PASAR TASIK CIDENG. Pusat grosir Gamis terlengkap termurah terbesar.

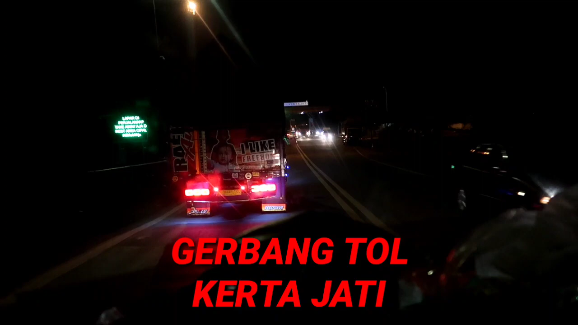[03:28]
Oke, teman-teman. Ini kita sekarang udah nyampe gerbang tol Kertajati.
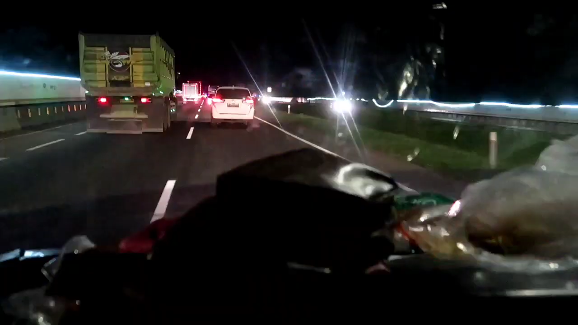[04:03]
Oke, teman-teman, ini suasana di Tol Kertajati. Memang hari ini adalah hari Minggu, hari libur.
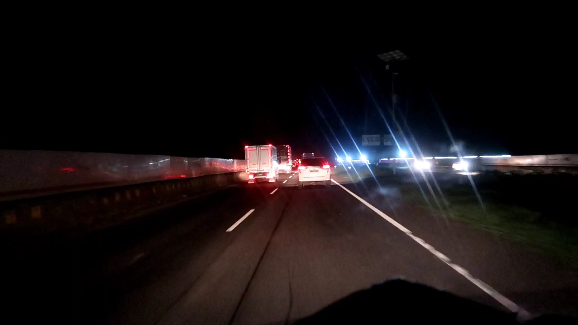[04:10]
Jadi memang posisi kendaraan ramai lancar. Sekarang ini posisi jam 1 masih keadaan ramai lancar. Mungkin ada orang-orang yang harus balik dari Jawa habis liburan atau dari mana gitu. Oke, ikuti terus perjalanan kita.